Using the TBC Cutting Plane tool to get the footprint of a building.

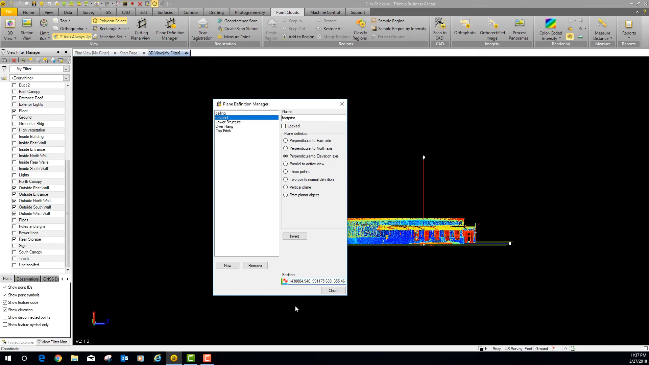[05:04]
with me here so i'm going to close that out so now what
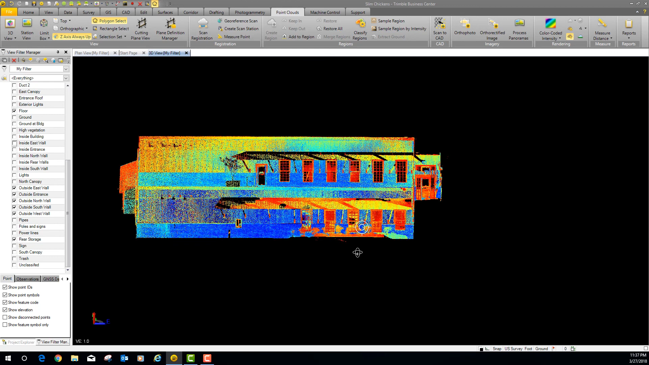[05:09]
i want to do is i want to go to cutting plane view so now it's going to give me a split view so you can see right now it's on top of
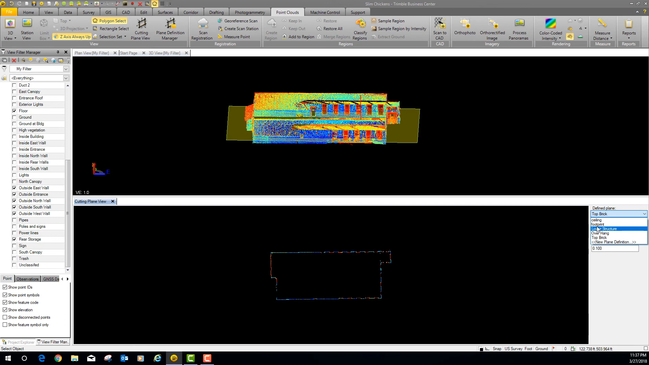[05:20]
brick let's go to footprint is where we want to be at there's a footprint on the floor now i told you i was going to have to raise this up because there was a vegetation along the side of this wall right there at the ground so with that vegetation at the wall i don't
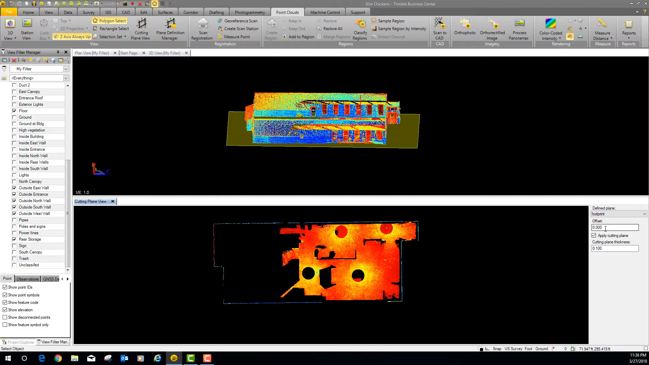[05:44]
uh let's do this i want to take this thing out and i want to go to a float view
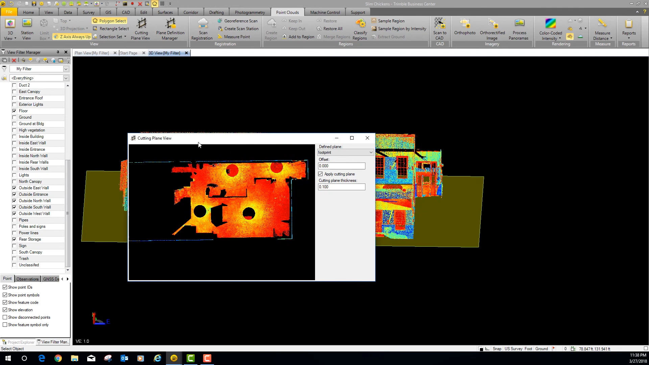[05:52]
and just to show you it popped up here on the other screen so here's a float view so i've got this on another screen so
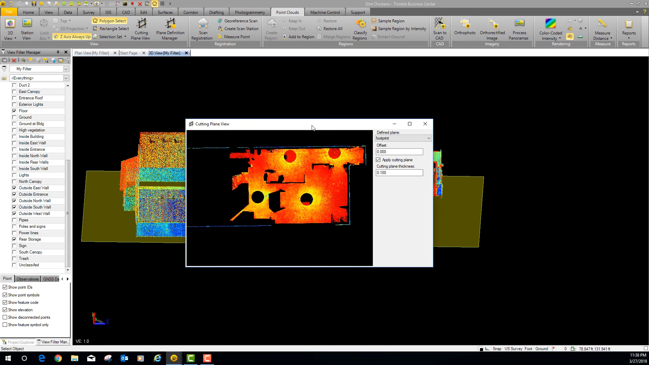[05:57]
i'm going to throw it over here to the other screen show you what it looks like
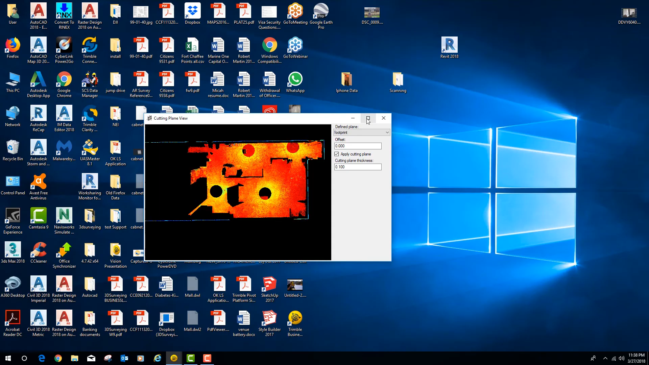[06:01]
okay so here it is so now then like i told you let's go we're not 200 feet let's go two feet so i'm gonna say
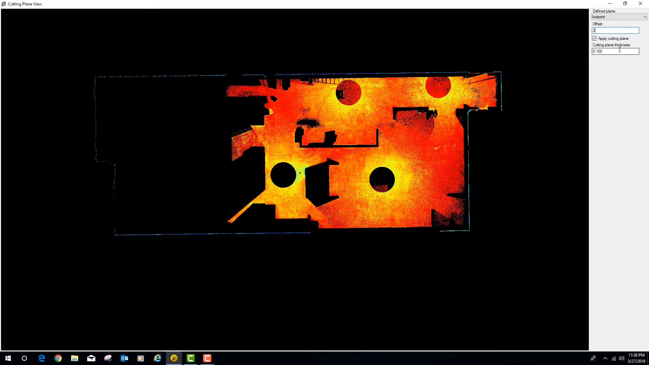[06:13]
offset two feet so what happens is i leave the floor and i come up two feet well if you'll notice at two feet i'm actually getting into the windows
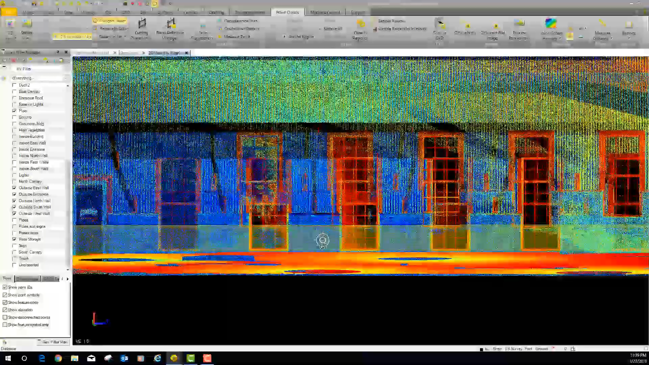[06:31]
so if we look over here on this side you can see that cutting plane exactly getting me into the bottom of the windows if you look at it there if i can get the mouse where i need it but basically that's what happens i'm getting into the bottom of the windows so let's back it down just a little bit 1.75
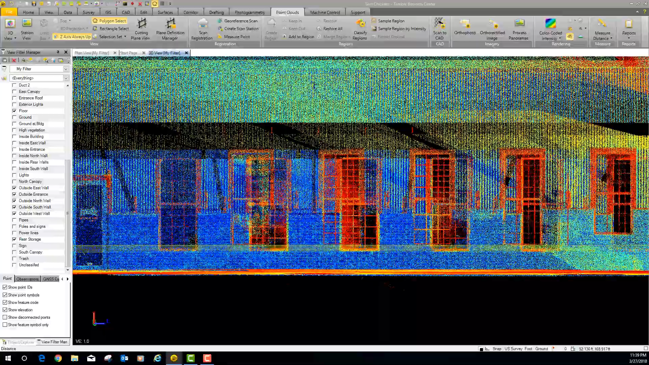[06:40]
now i'm out of the windows i'm down below now my cutting plane thickness what this is is
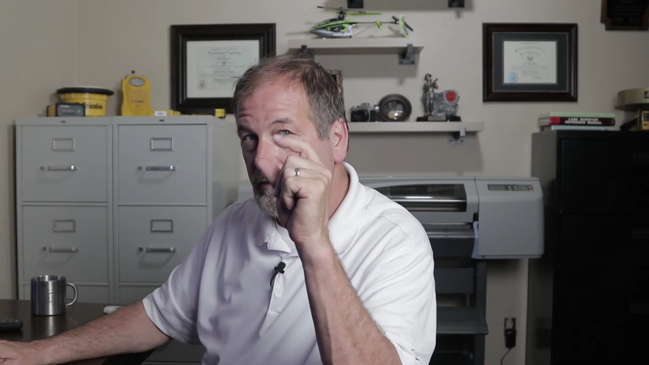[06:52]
actually the thickness of the cutting plane so if i make it 0.2 it's just gonna make my my my cutting plane that much thicker so what we're going to do is we're going to jump over here to cad one little lime string
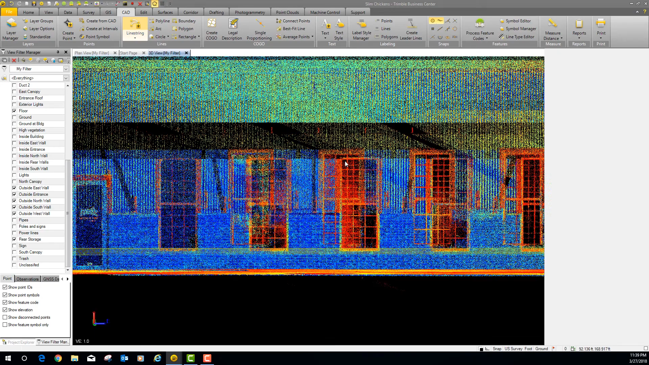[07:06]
and i was already playing with this while ago so i called it footprint layer name i can go in i can say new layer and i just called it footprint so let's get out of that all this stuff we're going to say okay
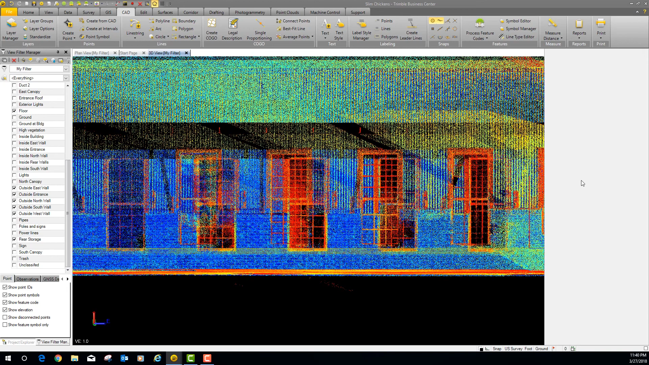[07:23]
so what's going to happen now is it's going to set me up so i can draw lines so let's just start drawing a line around this thing so as i zoom in let my graphics card catch up with me here
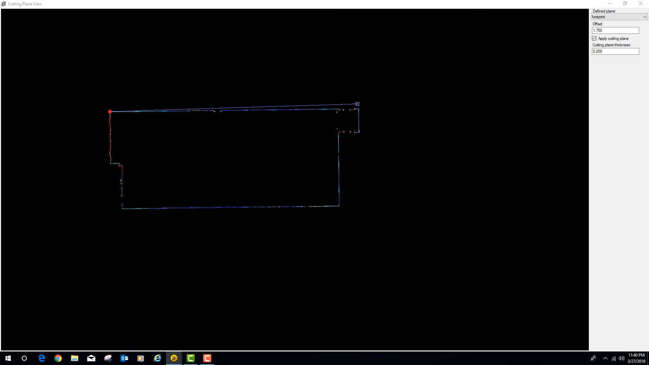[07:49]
i'm going to grab out here on the end of that
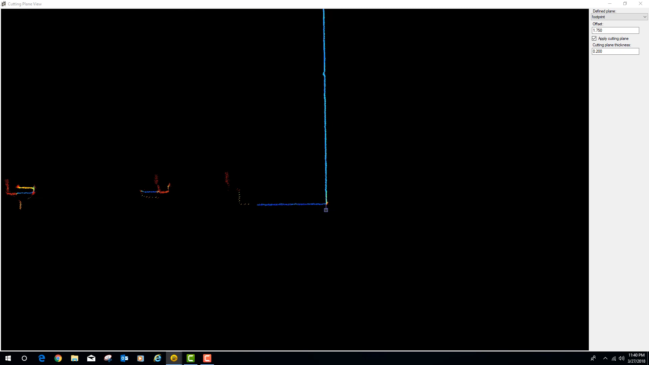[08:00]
at that point if you're just lagging a little bit recording all these screens
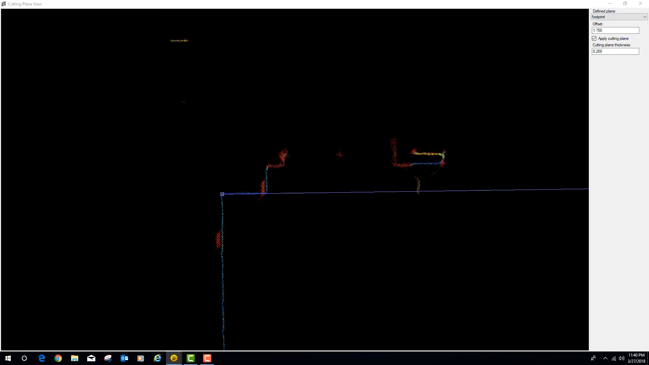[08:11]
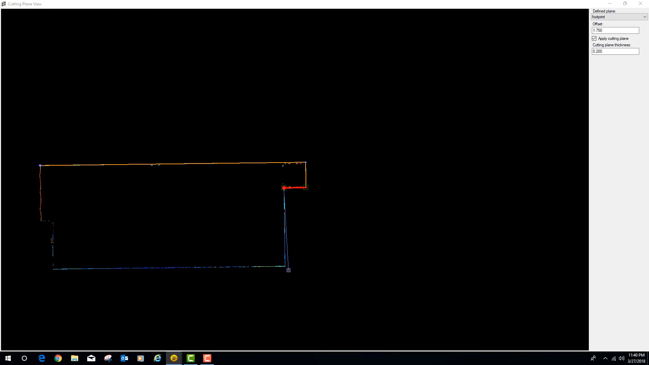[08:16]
and don't get too excited about all the points that you see down here because you got to remember